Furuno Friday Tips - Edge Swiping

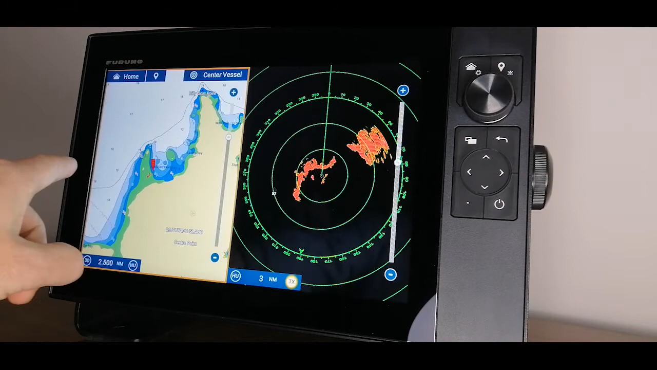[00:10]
If I swipe that from the left, I can bring out a data box. Swipe back in to put it away. Swipe down from the top to access my hot pages. If I push and hold on here, that's going to save that hot page for next time.
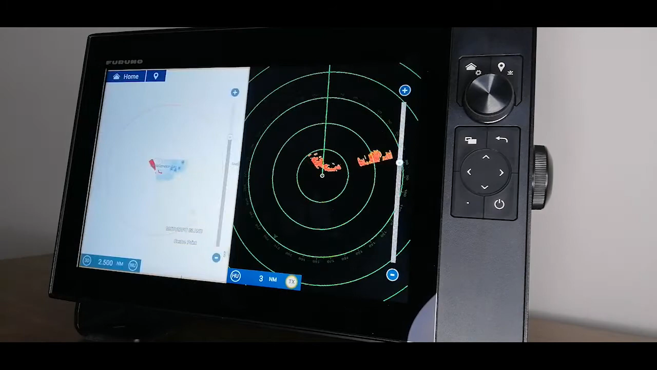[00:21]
Swiping up from the bottom allows me to access my layers menu.
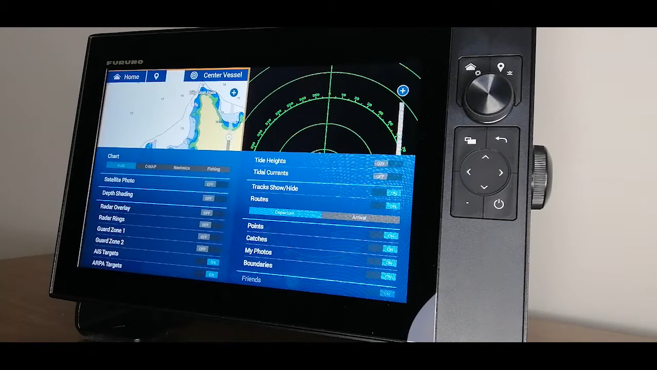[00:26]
So I can change things like satellite photos or depth shading.